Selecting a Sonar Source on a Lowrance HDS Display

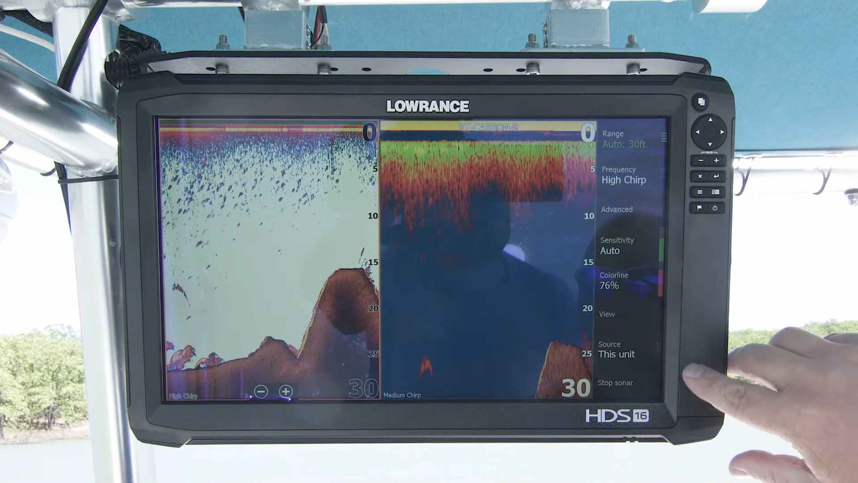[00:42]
Right now, I just have the 16 and the nine hooked up, so obviously I'm going to use my nine for the source for this data. I put the box on the other side. As you can see, this is the 16. So this is the transducer that's plugged into the 16 and right here it says this source. If I touch that, again, it gives me both options for the right carbon or this unit, which would be the 16.
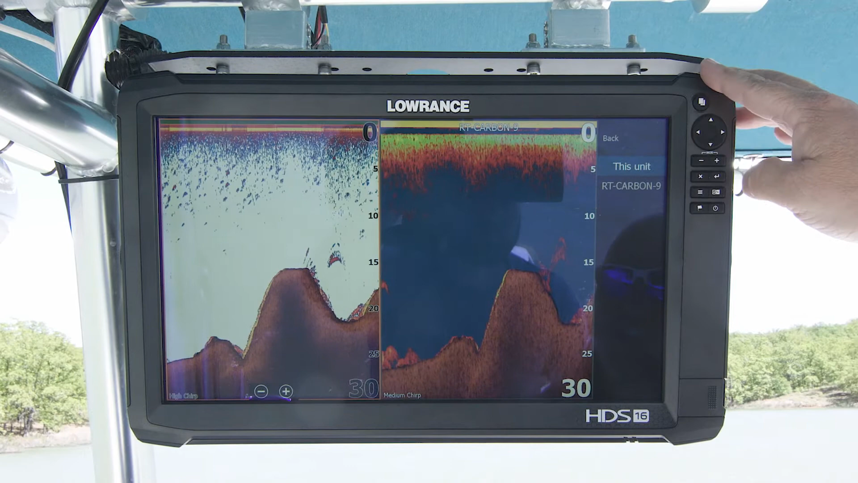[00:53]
The 16. We'll be right back.